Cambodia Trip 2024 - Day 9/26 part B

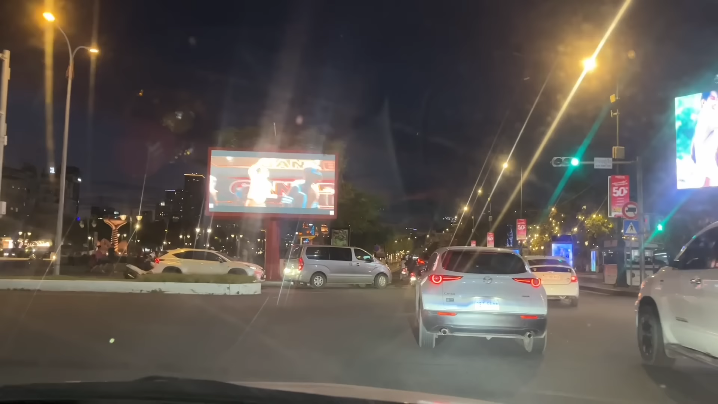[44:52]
សួនច្បារបងប្អូនជាតលែង Independence Monument over there and then yeah អានឹង Independence គេរត់លេងចឹងទៅនៅមួយទៀតនៅមួយទៀត